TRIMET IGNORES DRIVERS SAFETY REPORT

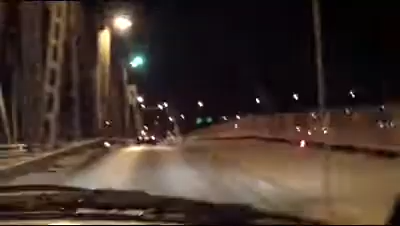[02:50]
Uh, they changed the lane structure up here. It forces the drivers to make a full lane change in less than 200 feet.
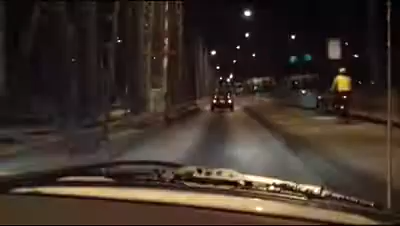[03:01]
So we're going to go see right now what he's talking about.
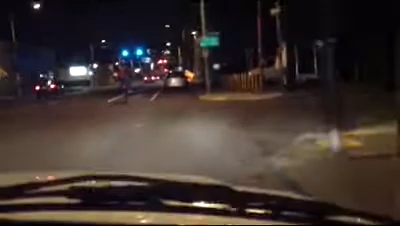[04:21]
Yes. And we'll watch a bus. There's one coming right behind us. Jump out and see if you can film that. Go. All right, what we're going to see here. You see, that bus is, is, is over, way over there.